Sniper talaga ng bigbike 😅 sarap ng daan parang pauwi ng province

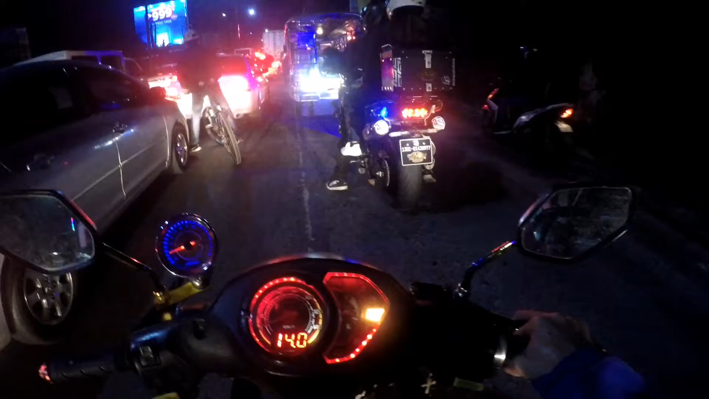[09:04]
Kahit gabi, mga hunting tayo. You know? Big bike. Wow. Aganda-ganda. Ang lakas-lakas ng motor ni kuya.